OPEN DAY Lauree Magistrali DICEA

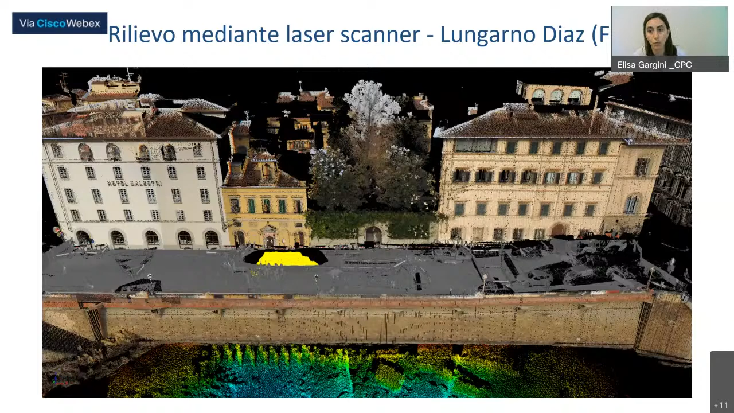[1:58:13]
che è stato oggetto dell'apertura di una voragine sulla sede stradale nel novembre del 2019. Nell'immagine è visibile la nuvola dei punti complessiva dell'area in esame ottenuta proprio con il laser scanner, mentre quest'altra immagine riproduce la nuvola dei punti relativa alla porzione interna della voragine
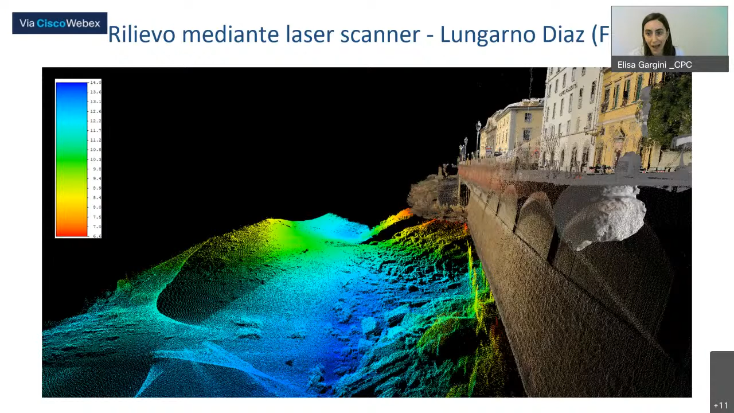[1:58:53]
L'immagine colorata è relativa al rilievo batimetrico di una campagna del 2016. Il centro si occupa anche di prospezioni geofisiche mediante geoelettrica e georadar.
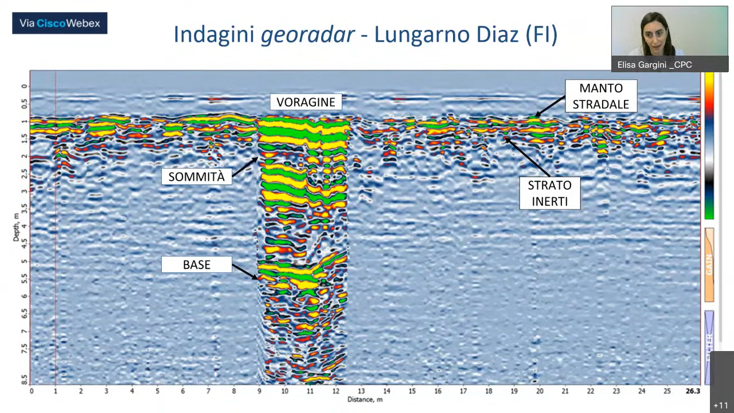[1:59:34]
In questa immagine invece vediamo il tracciato radar della voragine, rilevato proprio con il georadar, e una possibile interpretazione delle anomalie rilevate.